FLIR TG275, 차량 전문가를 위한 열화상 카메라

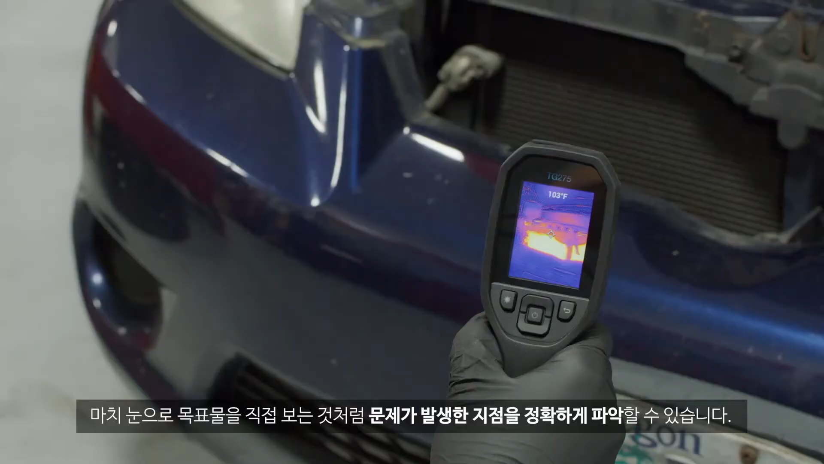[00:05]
On screen: spot 103°F
If you look at it through this you can pinpoint exactly where the problem is as if you're looking at it with your own eyes.
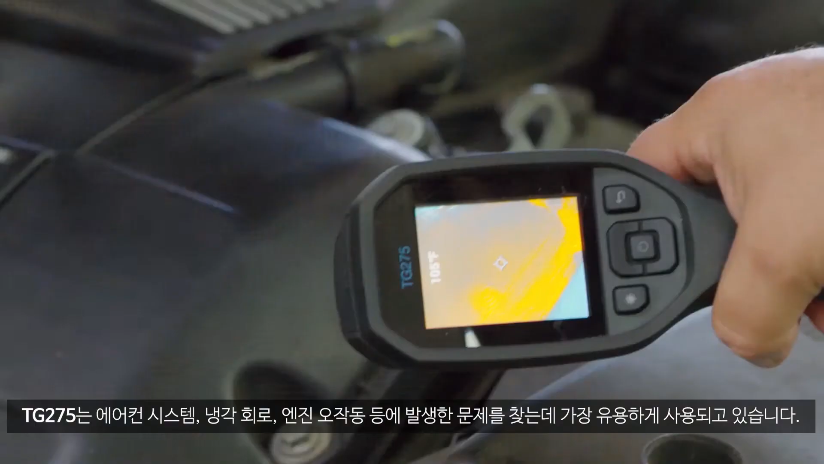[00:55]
The clear gun was a great tool. Most of my technicians here at Ron Tonkin they were using them for wheel bearings.
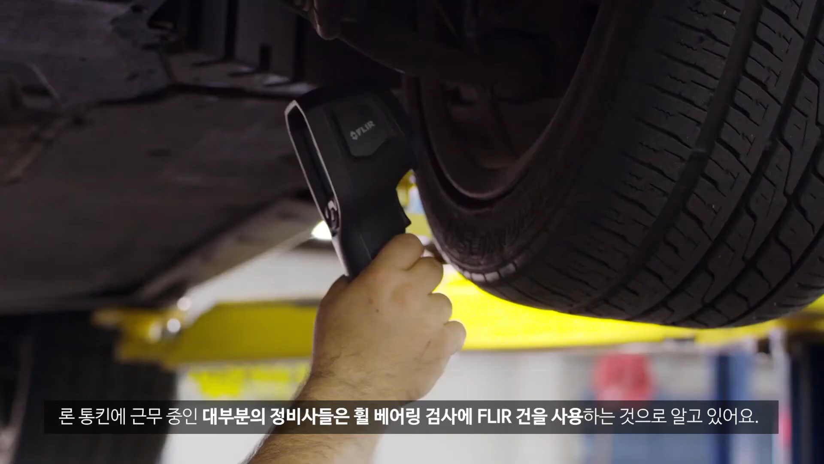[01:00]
A couple of them used them for the heated seats. We had a couple of heated seat failures. Worked great for that.
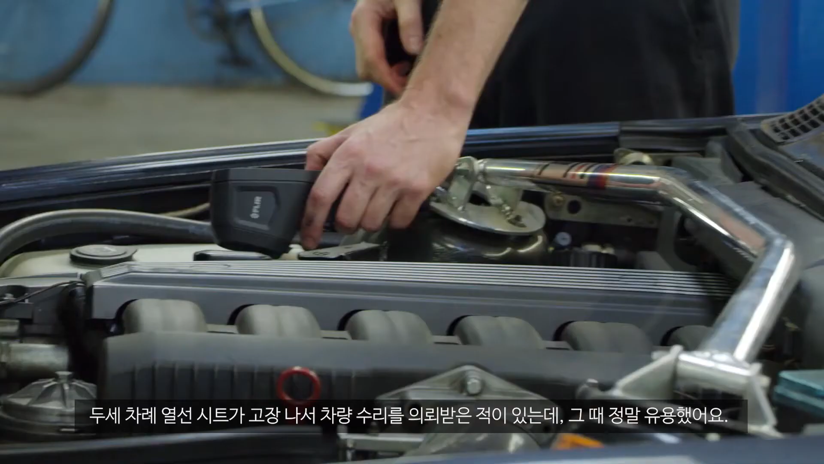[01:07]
As well as some injector issues. We had some injector issues. They were able to pinpoint a bad injector with it.
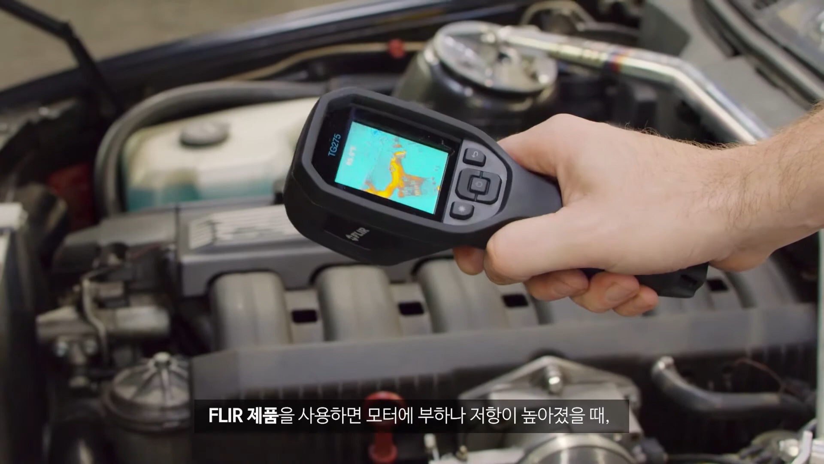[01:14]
In like a motor if it's having high resistance you can see the actual temperature arising and sometimes maybe you can't feel it if you were to touch it.
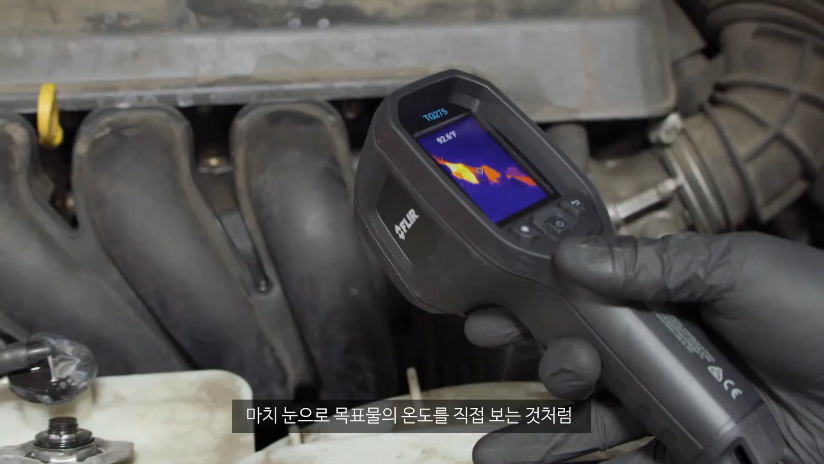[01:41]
where the problem is as if you're looking at it with your own eyes.
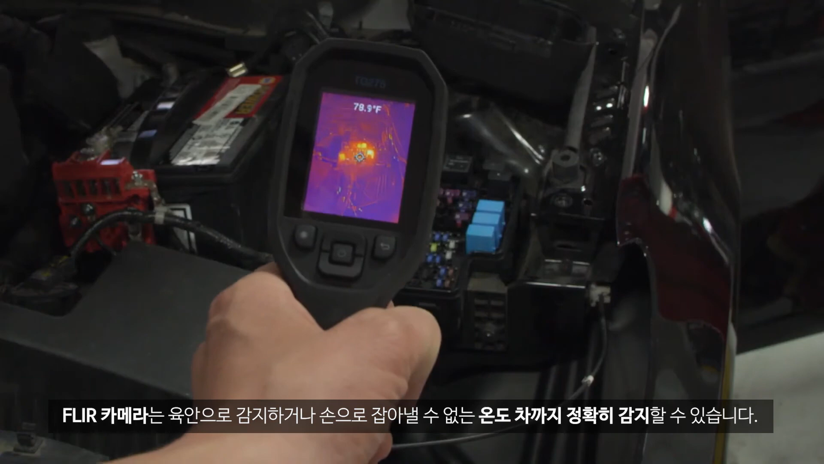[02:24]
It's able to detect temperatures that you can't detect with a naked eye or even feeling it.
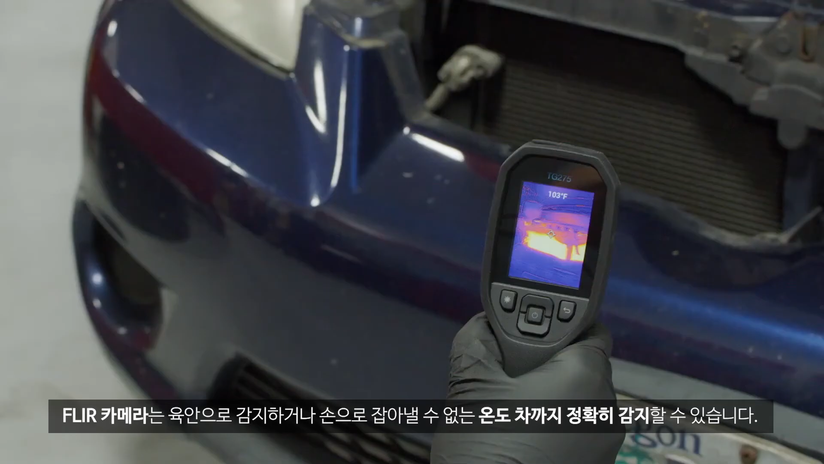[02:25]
I mean you can't really put a price tag on it.